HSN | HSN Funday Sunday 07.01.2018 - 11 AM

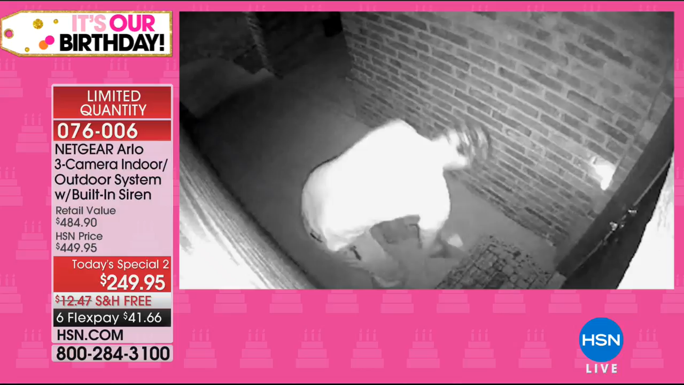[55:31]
video and give it to the police the black and white by the way is night vision it has incredible night vision this lady is a neighbor and she's